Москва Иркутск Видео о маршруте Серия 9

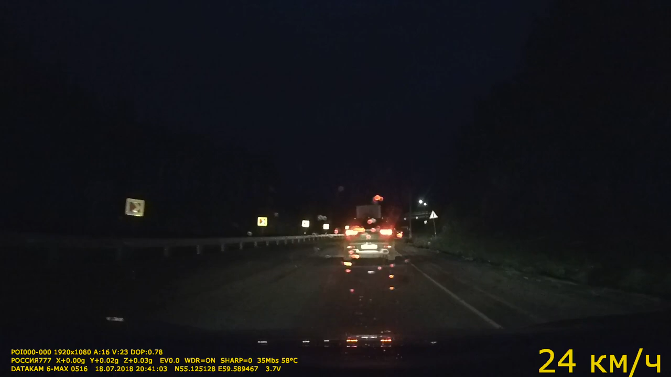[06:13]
Развязка на Златоуст. поворот, это зло того будет.
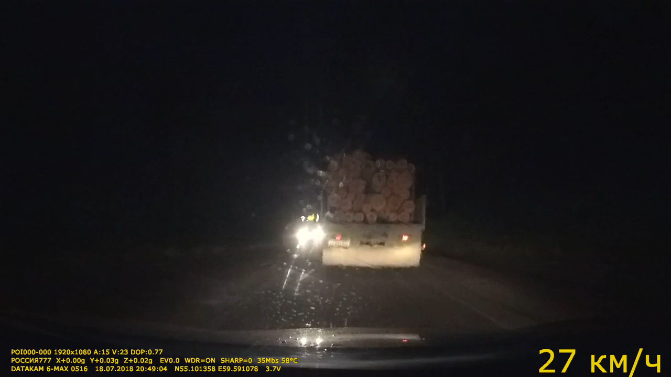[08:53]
Мастеров Златоуста, ножи, кинжалы, сабли, такие колющие, режущие предметы оружия. Иди, плохая дорога. Ограничение 80.
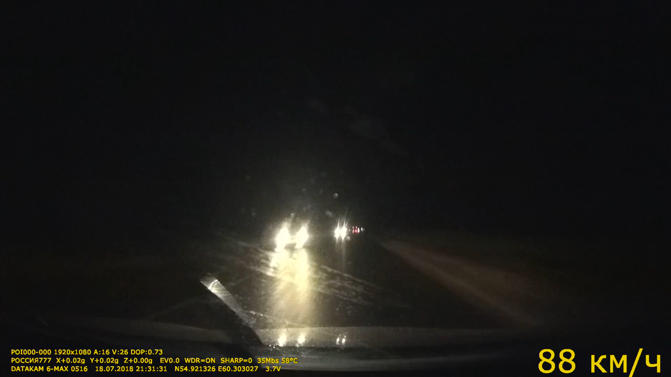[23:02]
Ну вот развязка, это поворот на Чебаркуль. Можно остановиться и на ночевку, на отдых. И заправиться,
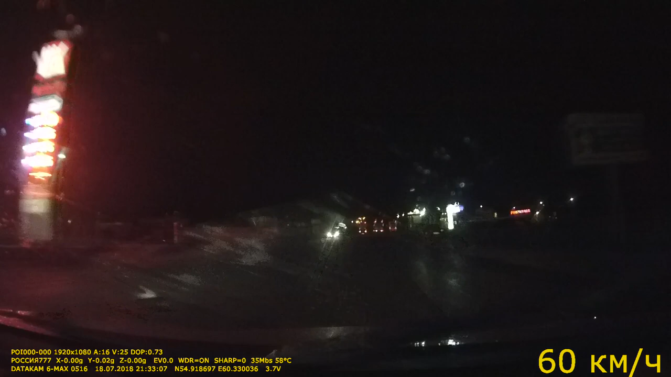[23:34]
отдохнуть. С левой стороны город Чебаркуль. Вот там где-то упал знаменитый метеорит.
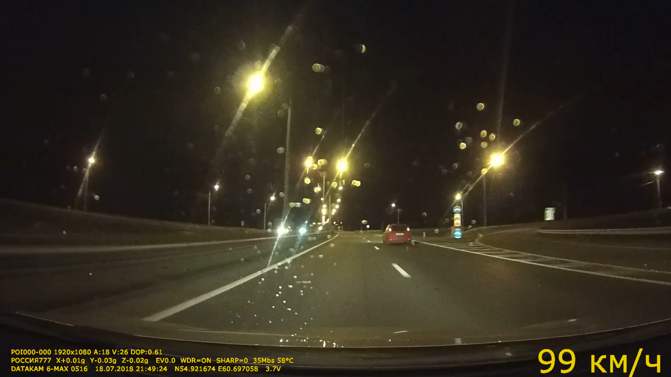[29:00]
Видели, наверное, развязку на сторону Чебаркуля.
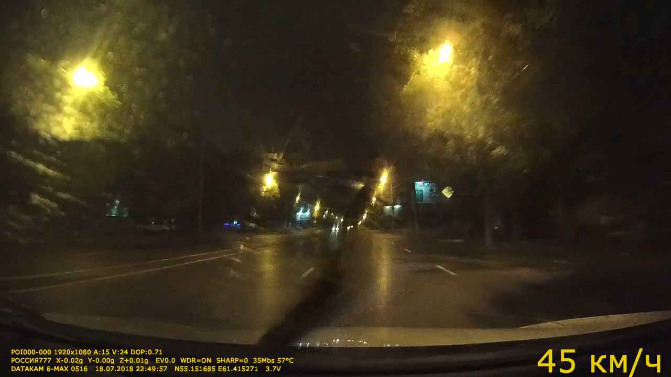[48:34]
Улица Свободы. Впереди улица Свободы переходит улицу Братьев Кашириных.
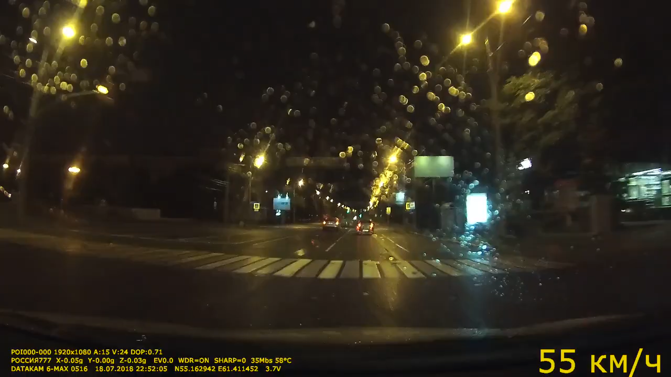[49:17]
Ночной Челябинск. Дождь накрапывает, поэтому картинка смазанная такая.